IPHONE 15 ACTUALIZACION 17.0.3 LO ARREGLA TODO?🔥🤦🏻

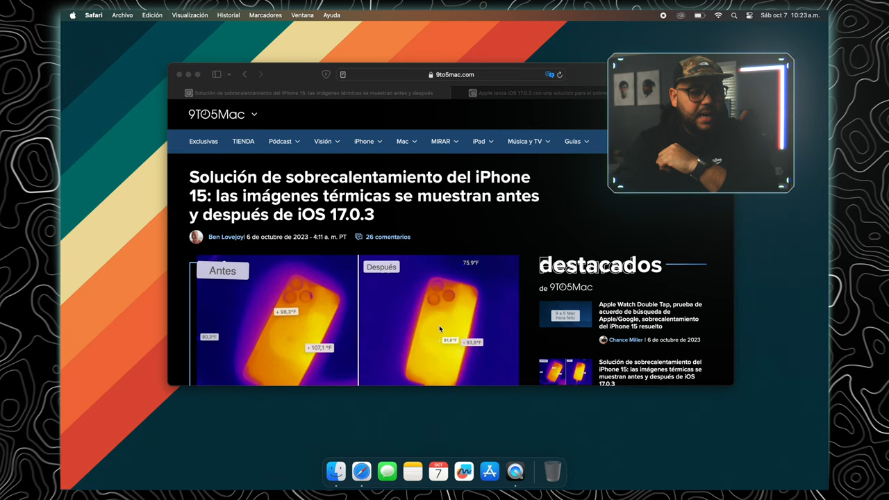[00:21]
Ok mi gente, sin más preámbulos, vámonos hacia la fuente de la información, aquí estamos en 9to5Mac y dice así, solución de sobrecalentamiento del iPhone 15, las imágenes térmicas se muestran antes y después del iOS 17.3, que esa es la nueva actualización como le había comentado, que Apple ha lanzado para corregir este problema.
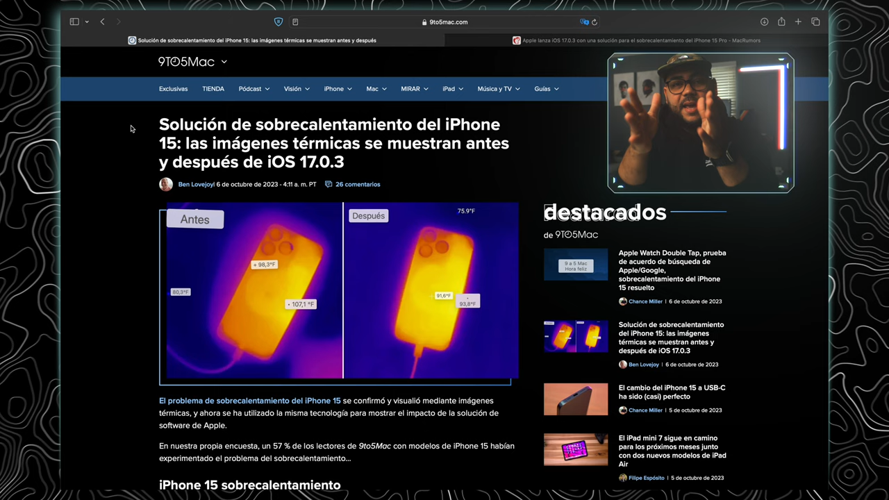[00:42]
Entonces aquí como ustedes pueden ver en la figura, en la imagen anterior o posterior, teníamos 98.3 grados Fahrenheit y en otro espacio del celular marcaba 107.1 grados Fahrenheit. Entonces luego de esta actualización,
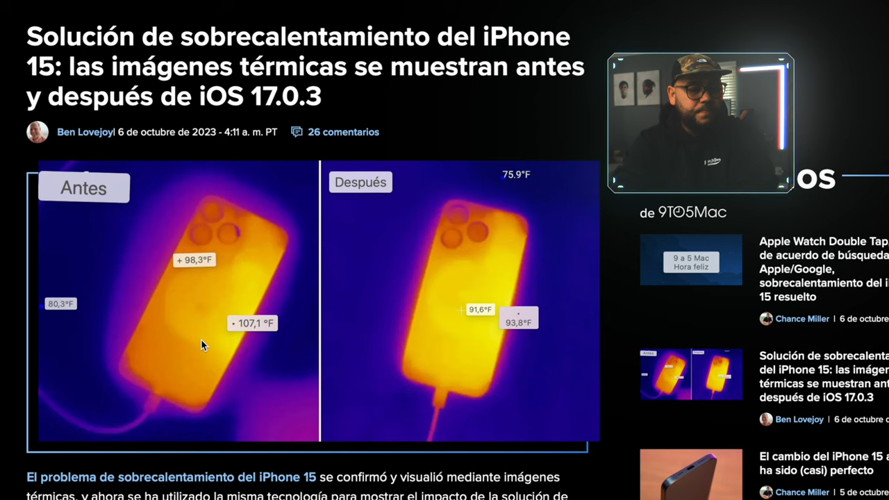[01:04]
como pueden ver aquí, tenemos de 91.6 a 93.8 grados Fahrenheit.
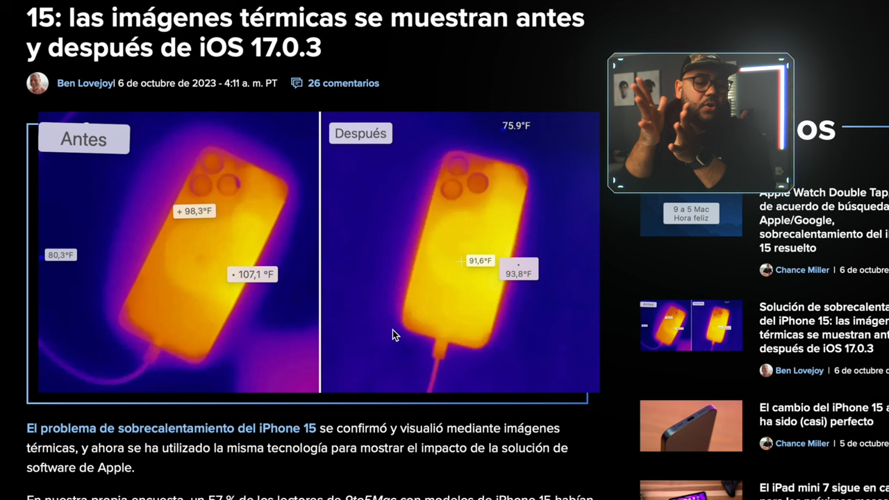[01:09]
Es una mejora agradable por así decirlo, porque el cambio, el cambio no es así como tan drástico, pero ayuda.